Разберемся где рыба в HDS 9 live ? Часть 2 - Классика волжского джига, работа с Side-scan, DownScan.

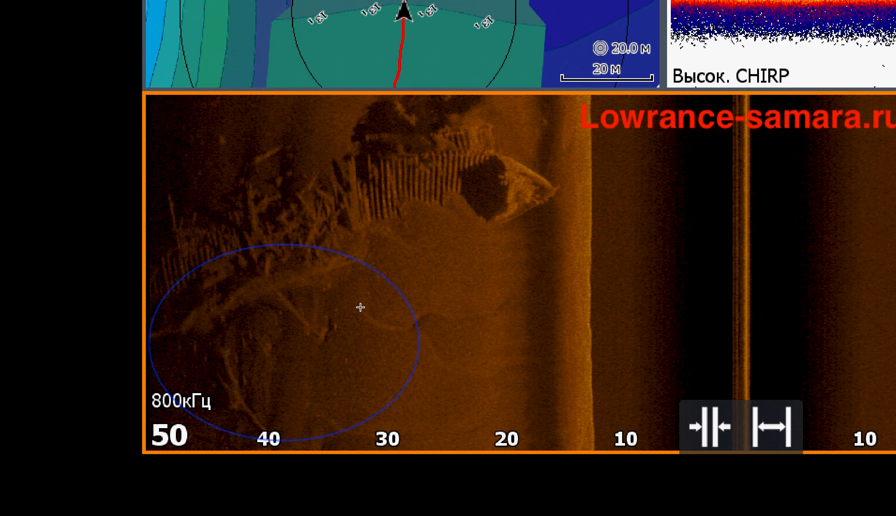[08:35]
длина судна я так понимаю в районе 30 метров может быть даже наверно 40 я делал постановки на моторгайзе тут вставал тут вставал тут стал то есть постоянно буквально там пять забросов и
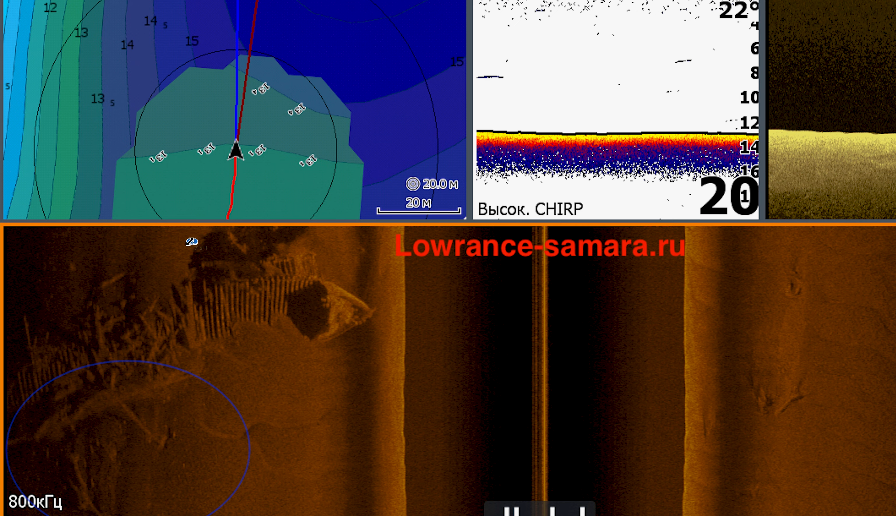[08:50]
перемещаешься чтобы полностью пробросать всю местность за судном вот это давала хорошие результаты будет еще несколько скринов
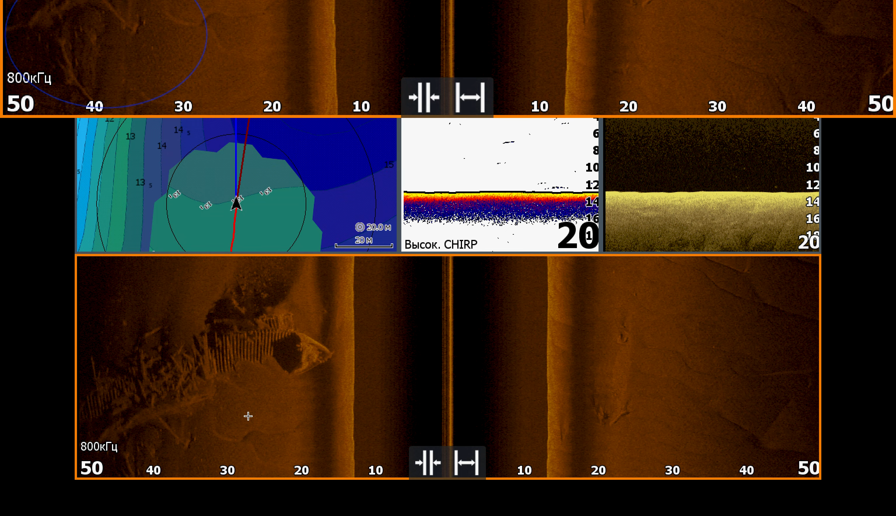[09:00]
из этой же местности то есть вот намылась ямка здесь тоже были небольшие удары но невнятные
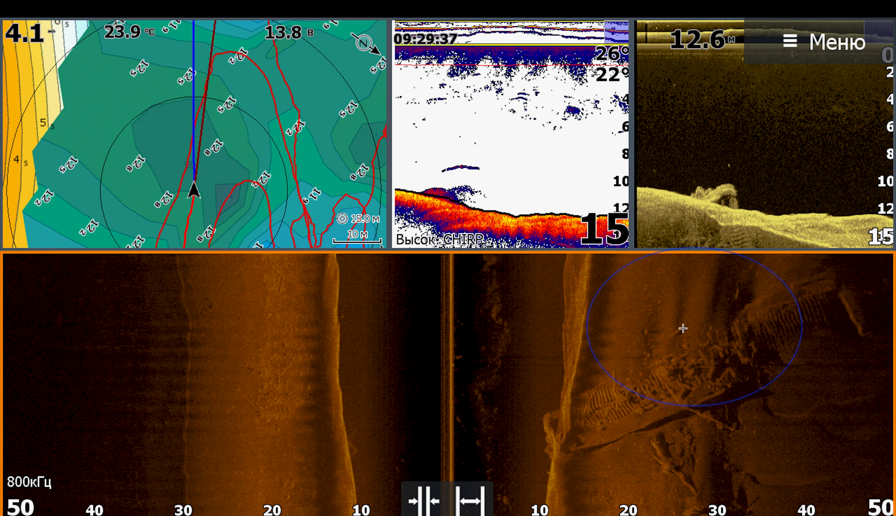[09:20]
On screen: water 23.9°C
у нас также четыре километра в час немного тут качала но ситуация все та же то есть за затопленным
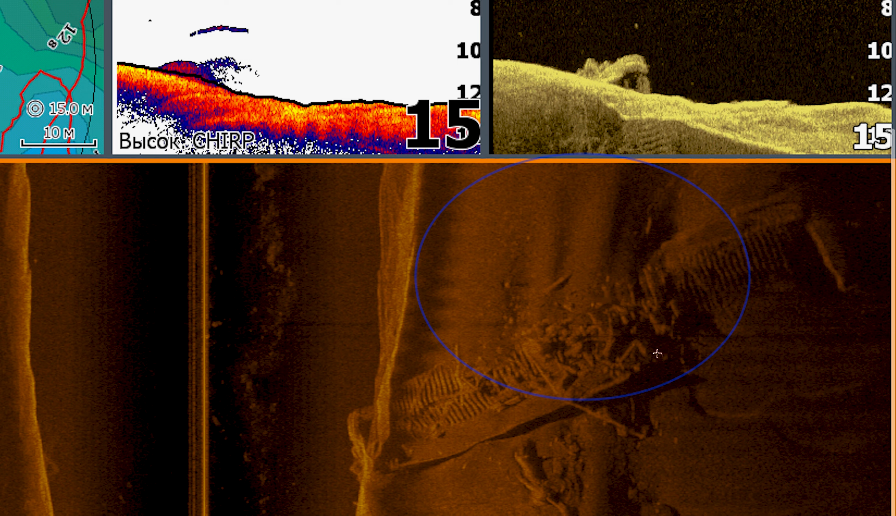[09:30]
судном стоит в огромном количестве рыбы и кстати
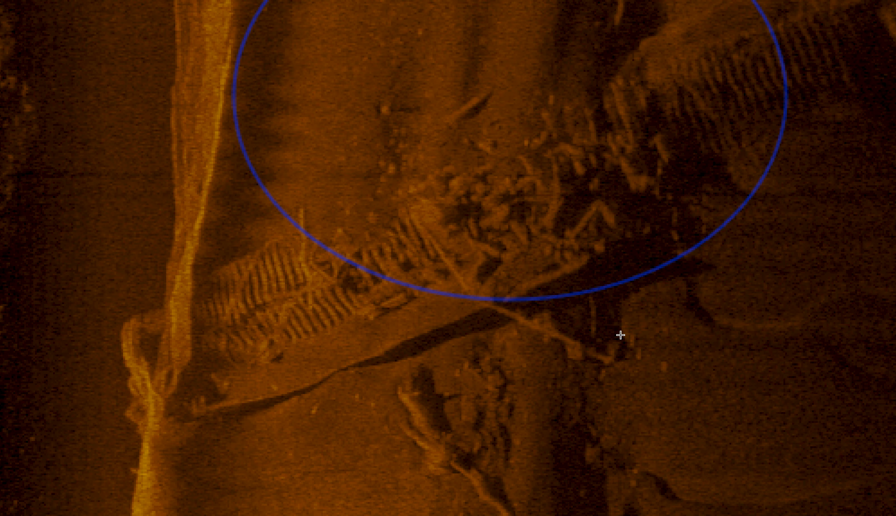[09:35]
вот даже перед него то есть вот на этом снимке мы
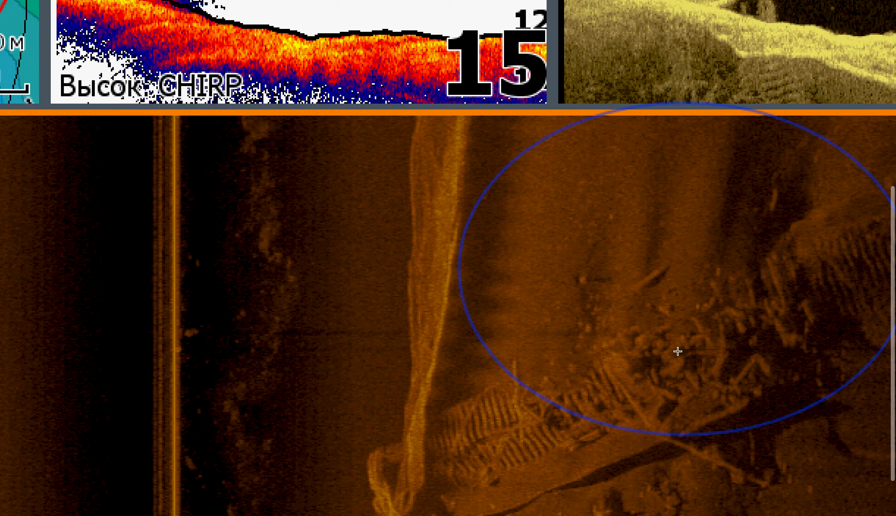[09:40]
прекрасно видим что если то есть вот на этом снимке если вы нашли подобную акваторию даст такой аномалии вы обязательно будете с уловом
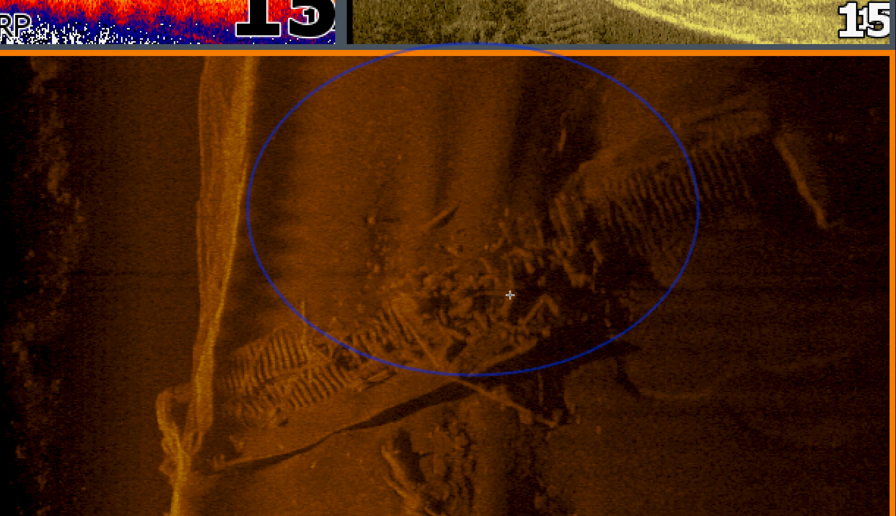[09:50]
осталось только правильно выставиться и подобрать приманки потому что это прямо самая классика рыбы здесь всегда будет
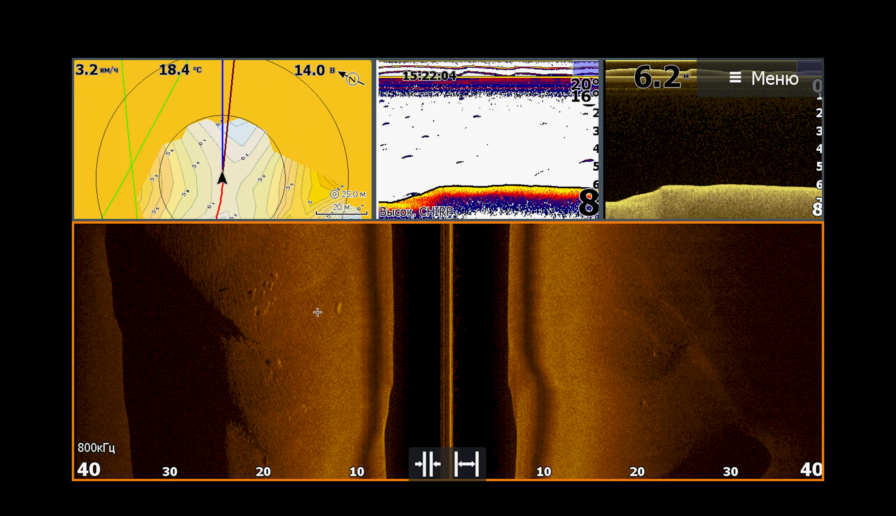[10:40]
On screen: water 18.4°C, speed 3.2 km/h
хищник потому что наша скорость составляла 3 километра в час но при этом как бы он четко вытянуты мы видим четко вытянуты объекты также волга небольшой бархан и в бархане стоит судачок они всегда
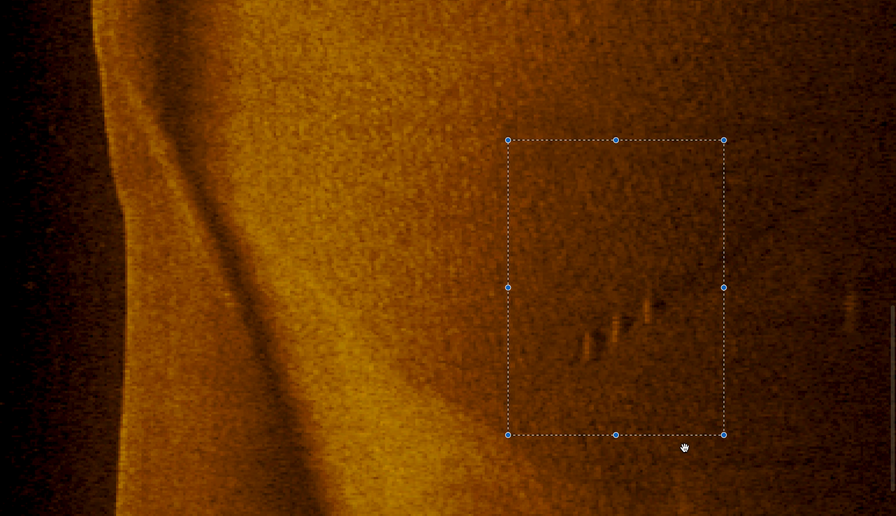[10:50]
держатся вместе им не походь необходимо какое-то небольшое укрытие именно
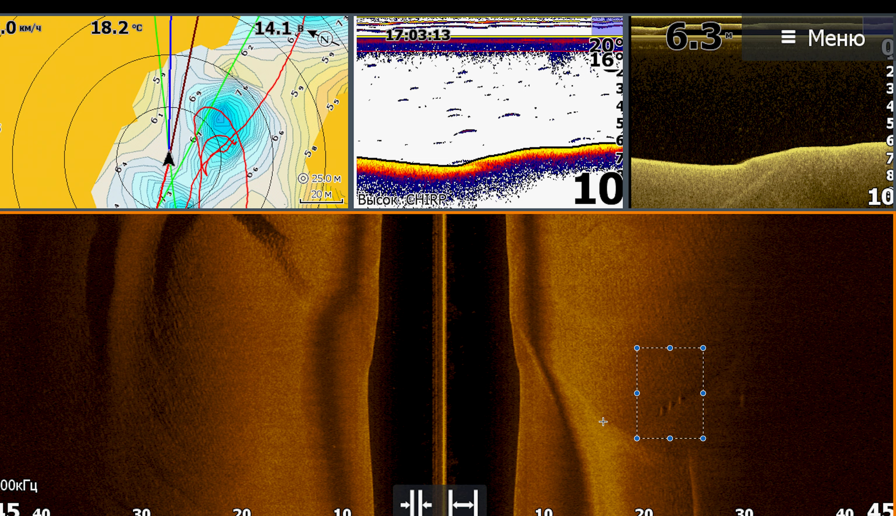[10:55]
поэтому они держатся вместе за барханом тоже довольно интересная акватория большой песчаный бархан стоит явно хорошая трофейная рыба среди нее находится много белой рыбы ну или предположительно тоже какие-то хищники справа находится стайка рыбки
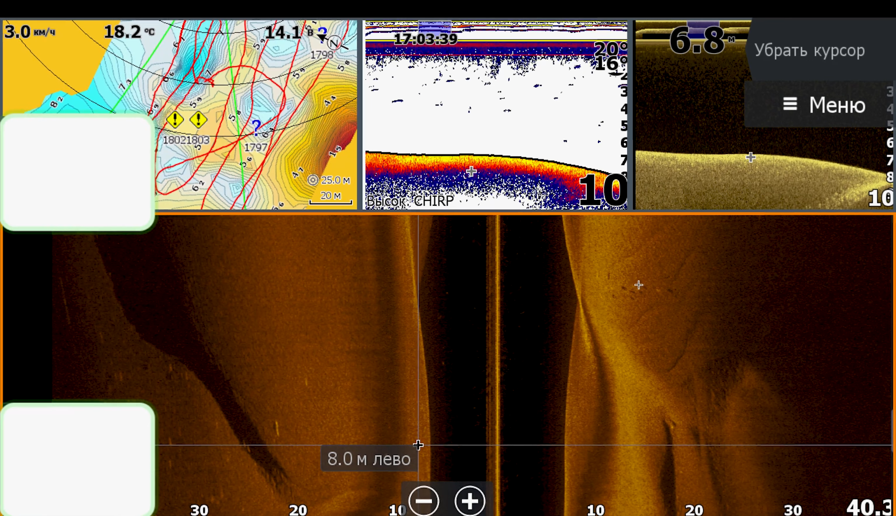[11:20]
On screen: water 18.2°C, speed 3.0 km/h
здесь мы определили ее в первую очередь по уже теням то есть если есть тени нужно внимательно зайти еще
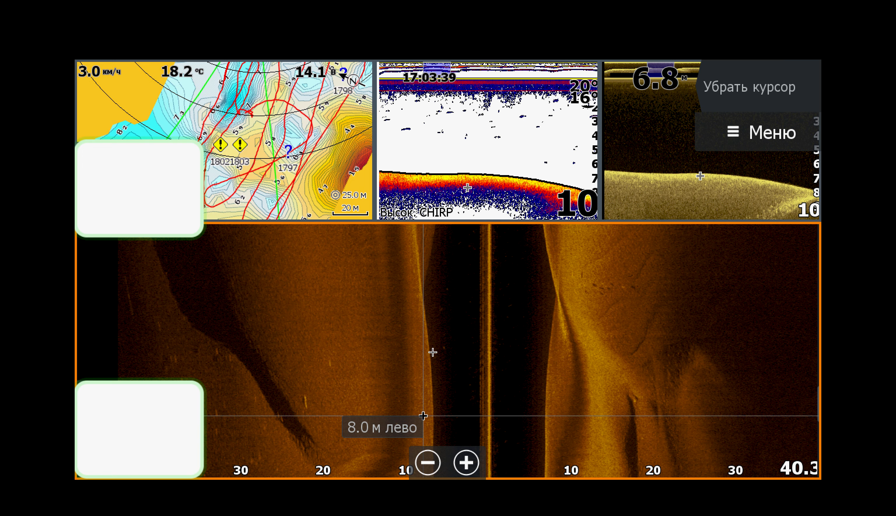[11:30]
On screen: water 18.2°C, speed 3.0 km/h
пару раз посмотреть более детально также волга выход из ямы на подъем и здесь за барханами четко стоит рыба то есть вот
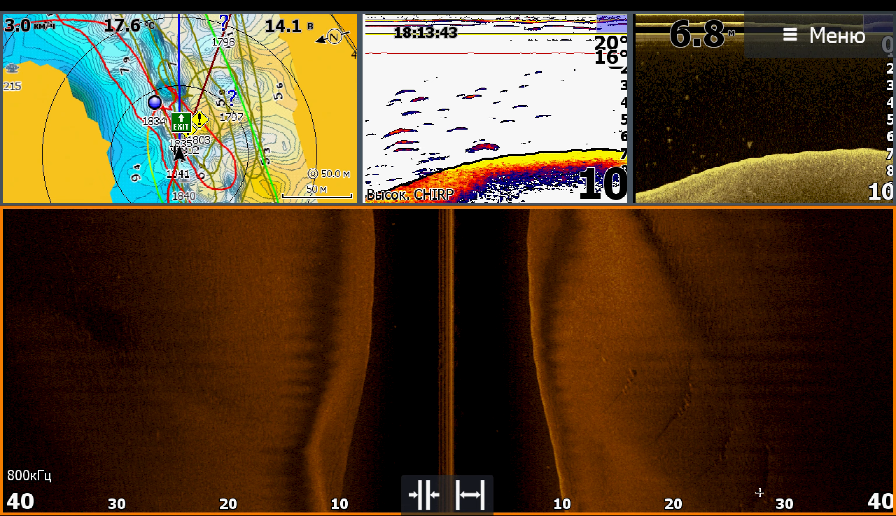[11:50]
On screen: water 17.6°C, speed 3.0 km/h
она раз два три по ним тоже в принципе можно выставляться